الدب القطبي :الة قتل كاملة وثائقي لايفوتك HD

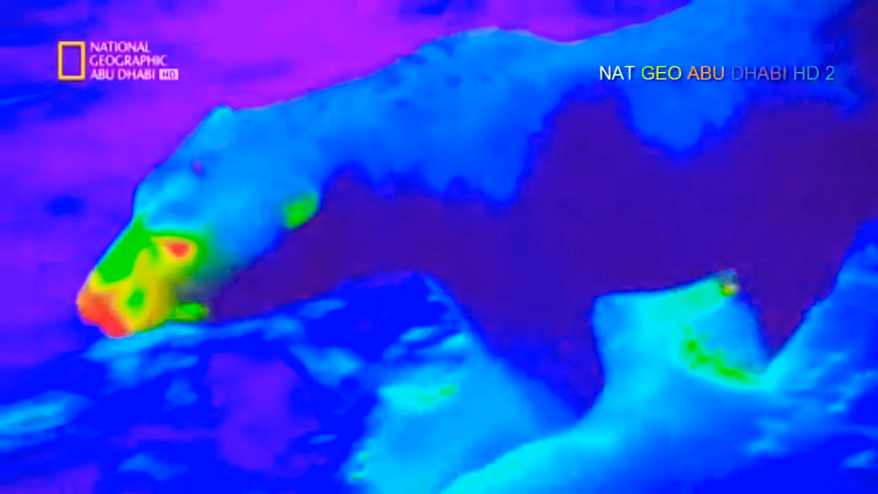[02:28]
كل دفئه يبقى محصورا عميقا داخل جسمه لكي يحميه من سقيع القدب الشمالي القاتل إنه مزود جنيا بنظام طبقات سميكة تعزيله عن الخارج وتحميه
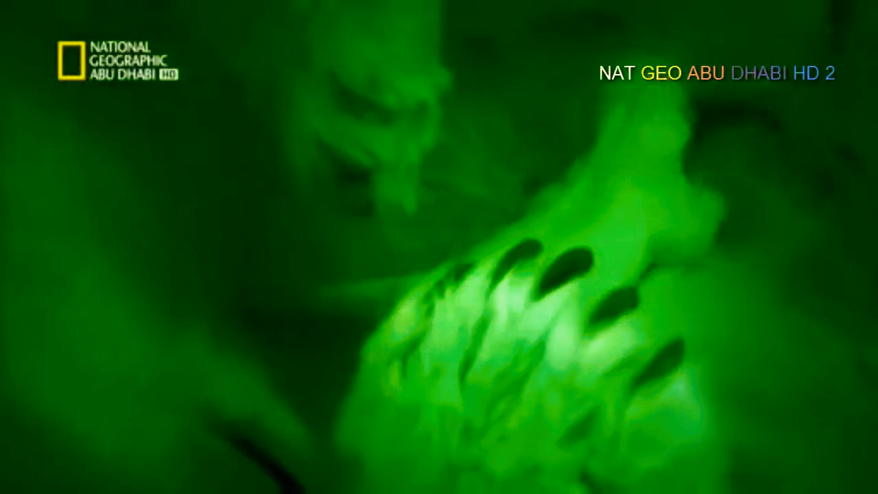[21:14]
سيتر عرعان في الجحر ثلاثة أشهر حتى يصبحا قويين بما يكفي لكي يجبا أراضي القطب الشمالي